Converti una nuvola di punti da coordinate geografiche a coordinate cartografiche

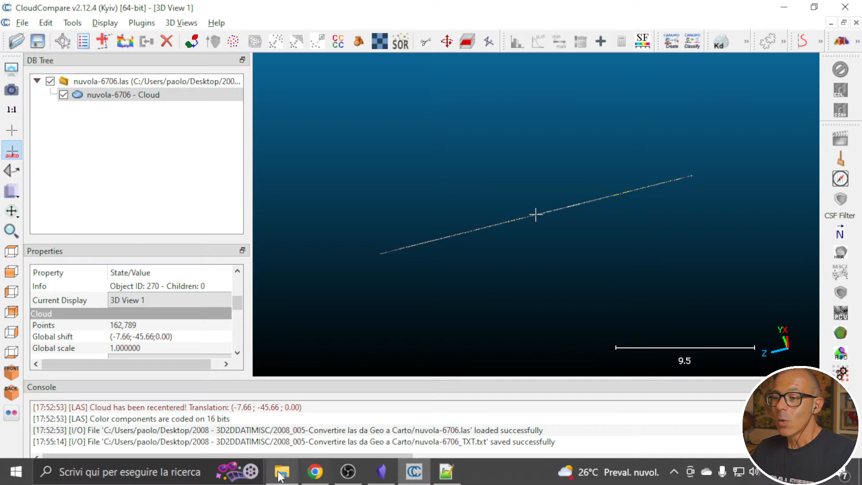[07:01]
qualche modo hai già avuto a che fare con delle nuvole di punti sai che 163 mila punti fanno ridere per una nuova di punti quando siamo abituati ad
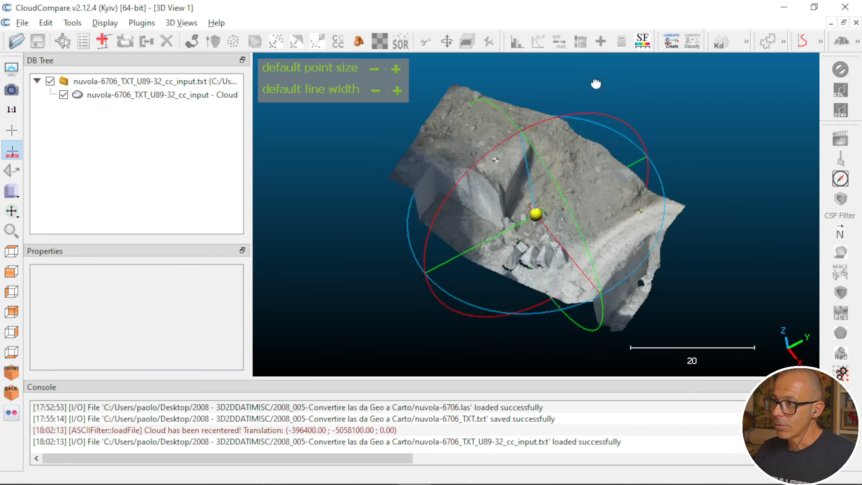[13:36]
cloud compare puoi vedere con qualche di con qualche limite cioè i punti
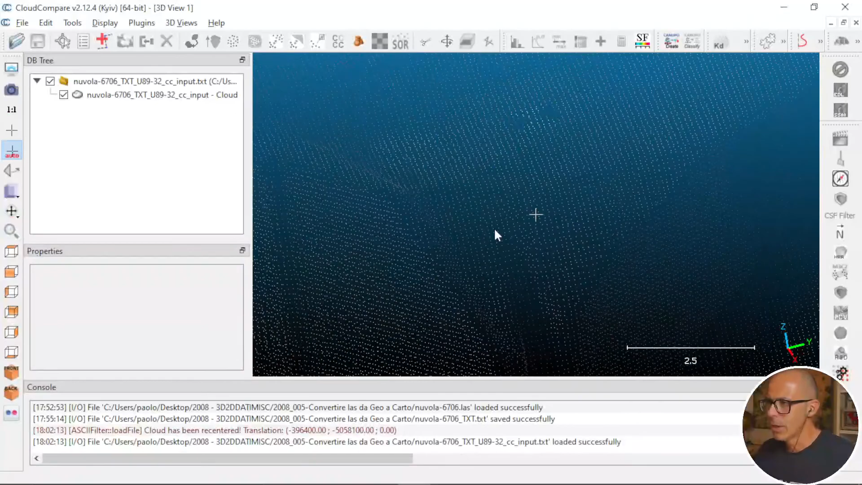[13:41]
sono un po troppo distribuiti uniformemente rispetto a quella che è la tipica
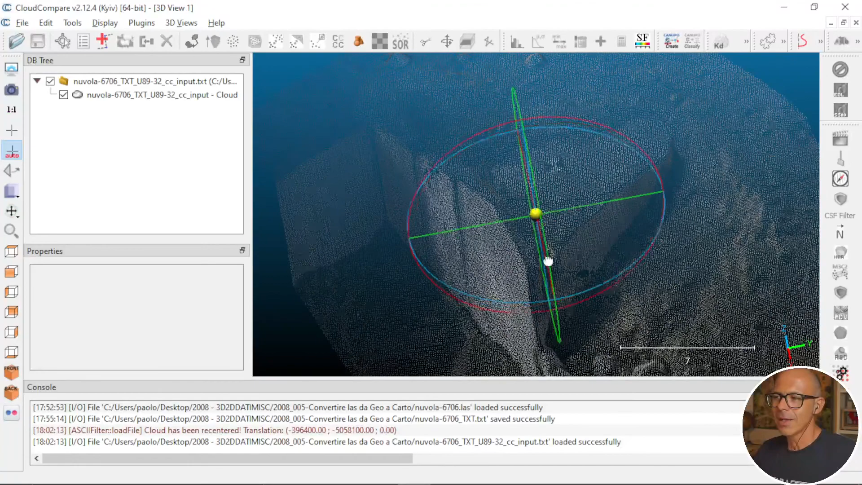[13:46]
distribuzione uniforme della nuvola di punti questo perché perché l'esportazione poi mi ha creato dei punti
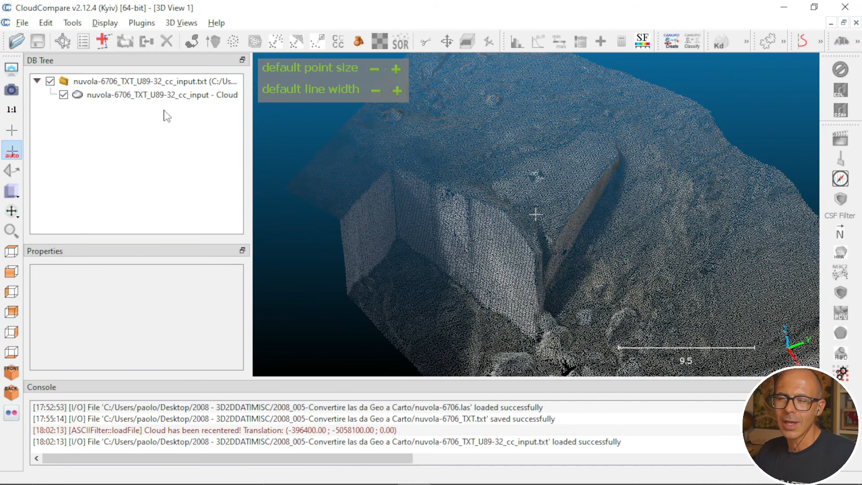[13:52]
che hanno delle coordinate uguali una delle due coordinate uguali comunque
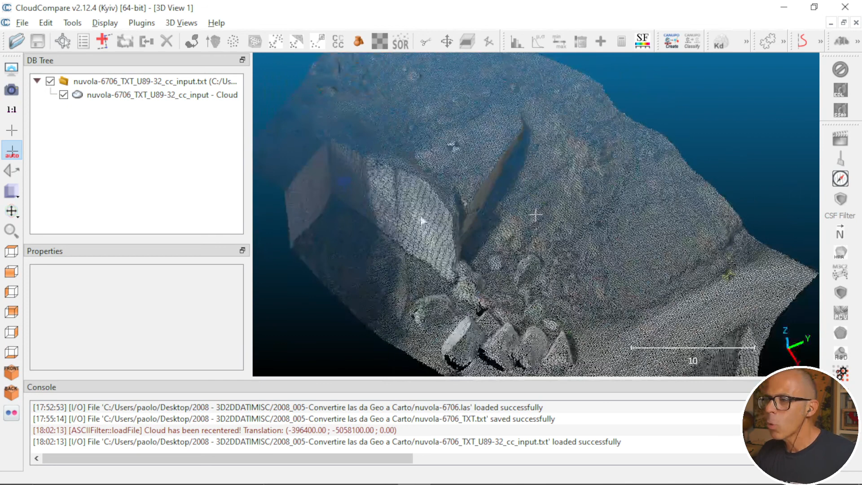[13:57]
tutto sommato riesco a vedere la nuvola di punti nello spazio tridimensionale e quindi sono riuscito a passare da una nuvola di punti in coordinate geografiche per la componente planimetrica che non avevo in nessun modo la possibilità di vedere all'interno di cloud compare o comunque di valutare nella sua tridimensionalità ad una nuvola di punti dove le coordinate adesso sono coordinate cartografiche in un sistema di riferimento proiettato e che mi permette in questo modo di
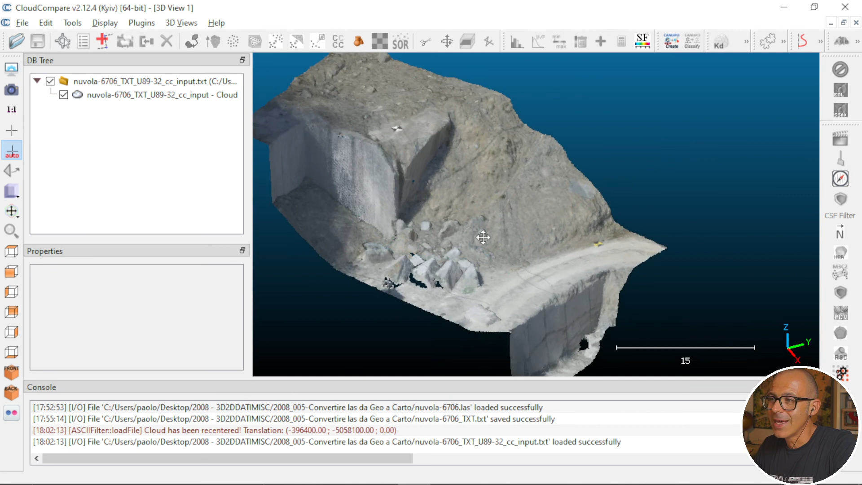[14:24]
essere vista e utilizzata all'interno di cloud compare secondo tutti i tool che ti mette a disposizione questo puoi utilizzarlo anche in altri software che gestiscono nuvole di punti e